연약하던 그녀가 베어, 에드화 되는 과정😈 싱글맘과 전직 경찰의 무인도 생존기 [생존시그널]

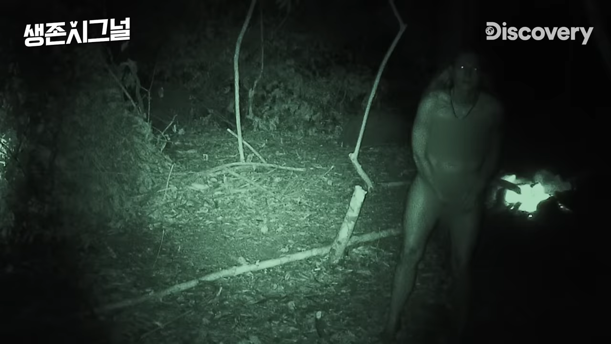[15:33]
I peed on myself, and I used the liquid with the soot of the fire and rubbed it all over me to keep the bugs off.